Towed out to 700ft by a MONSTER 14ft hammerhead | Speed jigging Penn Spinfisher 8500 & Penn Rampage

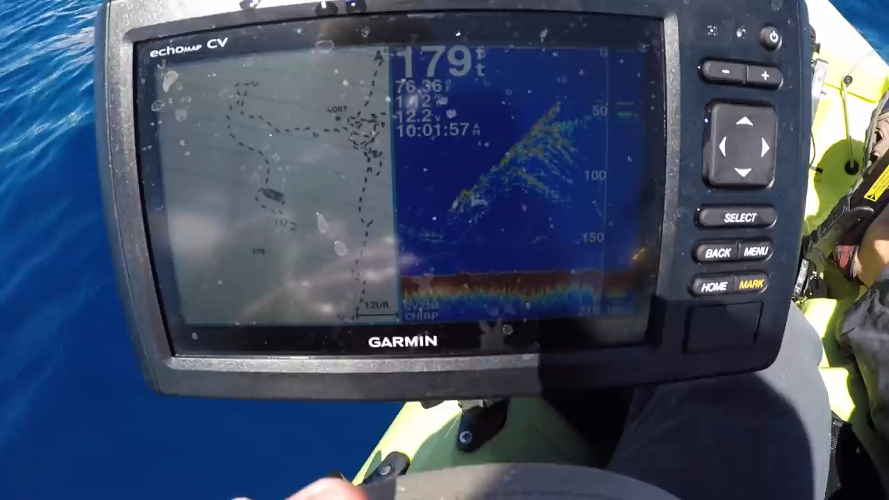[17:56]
The fish finder is totally covered. That's nuts. I saw a couple of them come up with it.
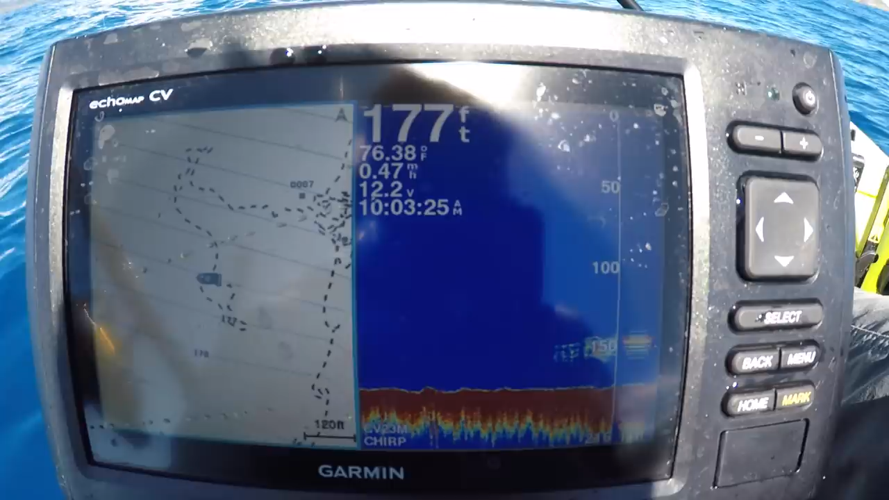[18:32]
On screen: depth 177 ft, water 76.38°F
Marking something on the bottom right now. Maybe that's that school again.